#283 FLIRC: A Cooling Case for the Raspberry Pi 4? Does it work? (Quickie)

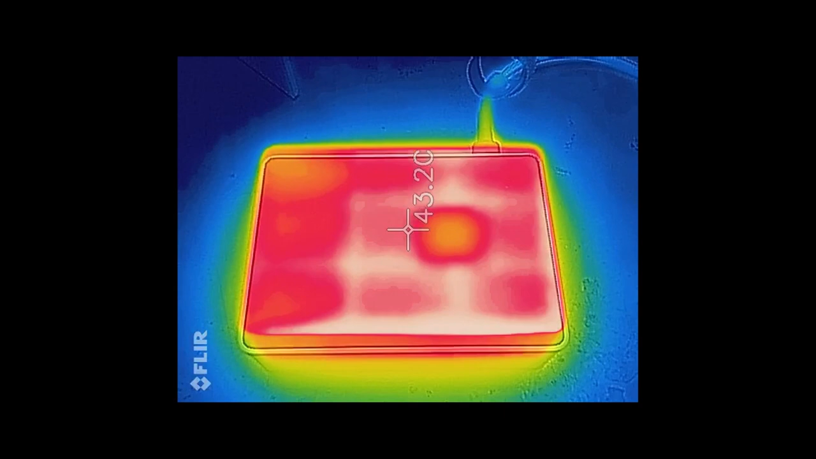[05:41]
The aluminum case has a quite even heat distribution, and its temperature is around 40 degrees. The plastic case, on the other hand, has uneven temperatures.
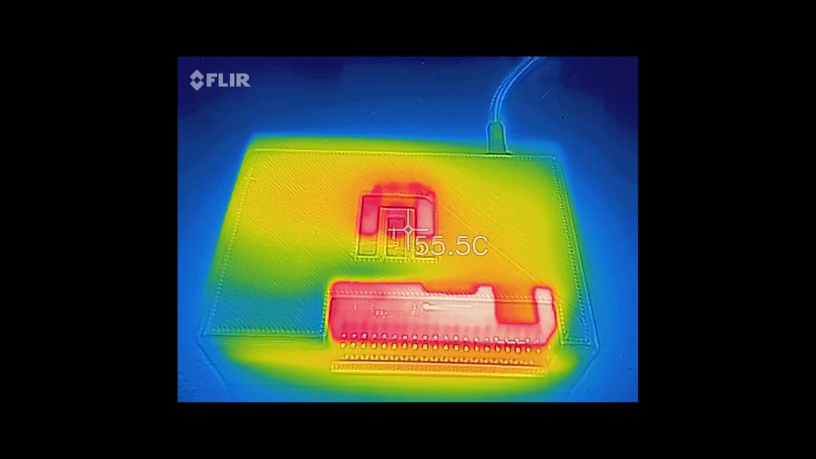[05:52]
On screen: spot 55.5°C
Around the opening we see nearly 60 degrees, and on this cool spot only 35 degrees.
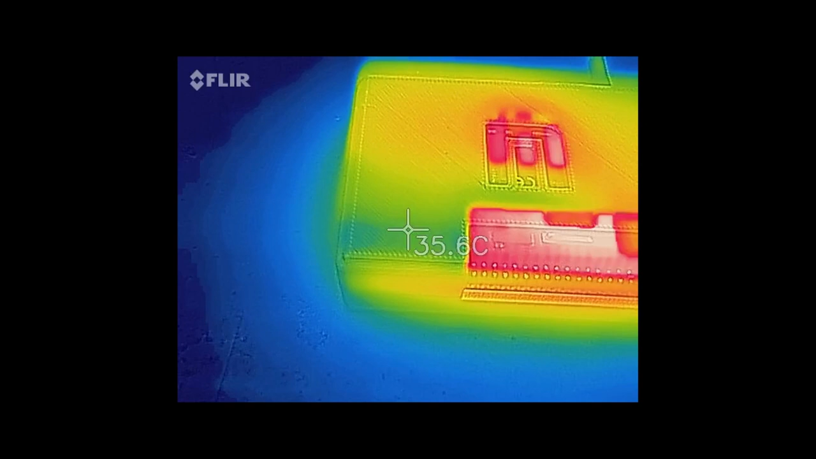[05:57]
On screen: spot 35.6°C
So, the concept of using a metal case seems to work.
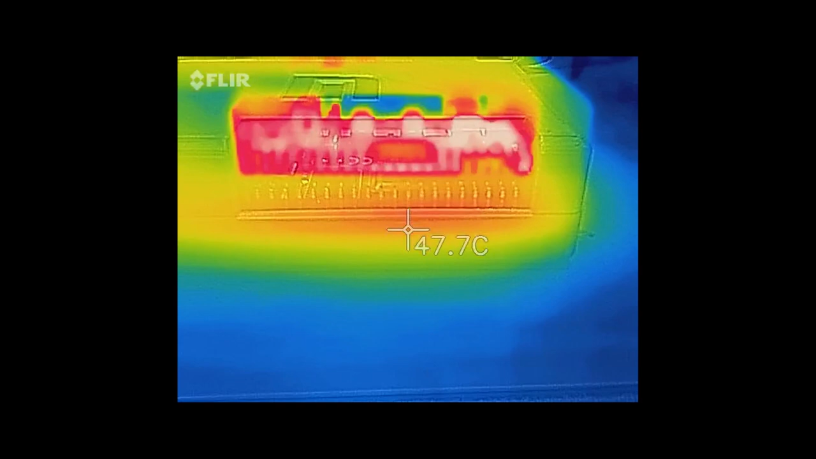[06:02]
On screen: spot 47.7°C
Now, test number 2. Pedal to the metal. I use the test method described by Core Electronics adjusted to the A7 CPU.
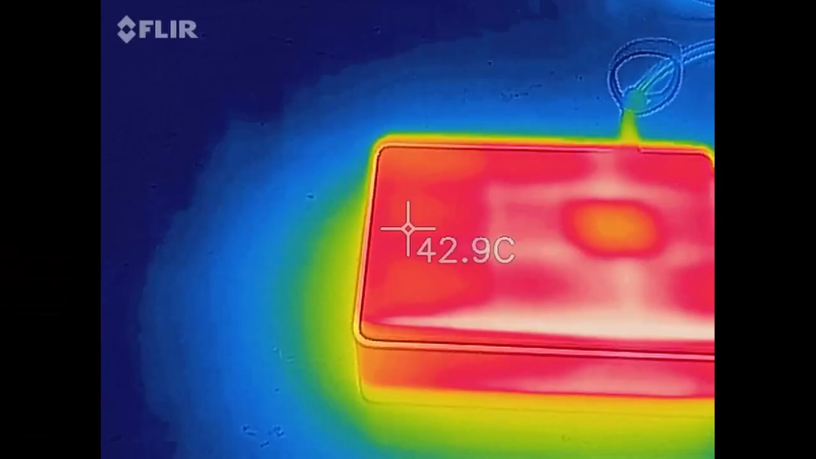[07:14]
On screen: spot 42.9°C
The case itself has roughly the same temperatures as in test one.
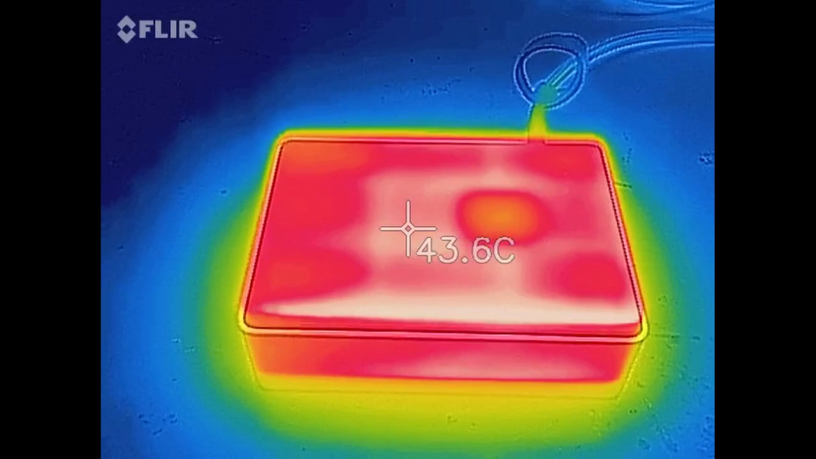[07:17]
On screen: spot 43.6°C
By the way, the room temperature during the tests was about 24 degrees.